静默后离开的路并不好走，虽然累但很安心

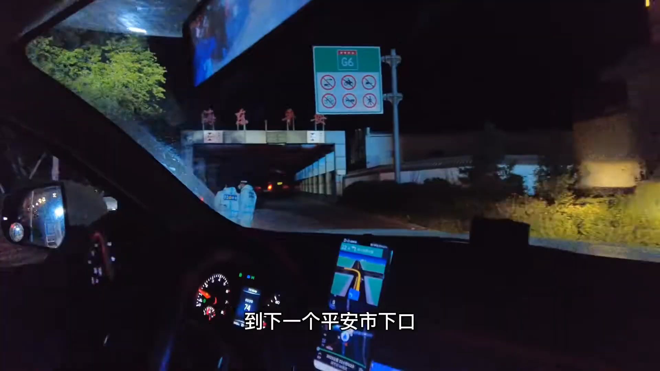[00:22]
到下一个平安市下口，工作人员还是拦住，不让去加油。我只好调头继续上高速，这时里程只显示能开74公里了，只能寄希望于下一个20公里以外的乐都服务区能够营业了。
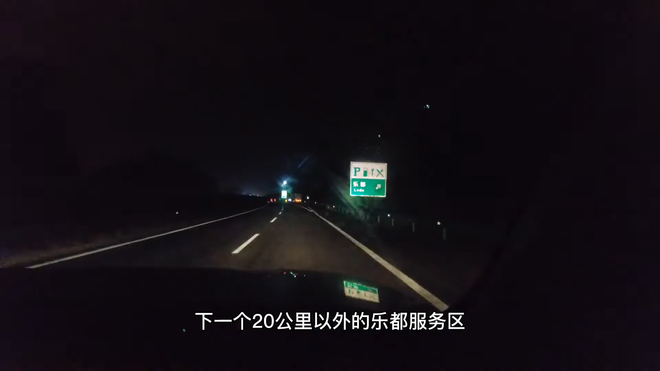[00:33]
刚到乐都服务区门口，就看见很多大卡车排着队站在外面，服务区和加油站还是关闭状态，现在只剩下50公里的里程了，看看前面2公里的乐都市能不能进吧。